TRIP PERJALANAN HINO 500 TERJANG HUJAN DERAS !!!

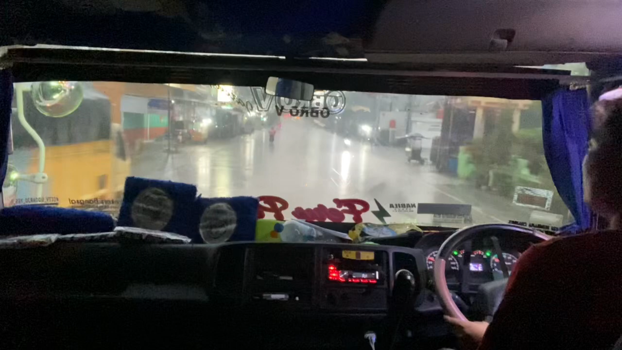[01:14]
Untuk wilayah Bojonegoro ini, wilayah Bojonegoro hujan deras. Hujan tidak terang-terang dari berapa, guys?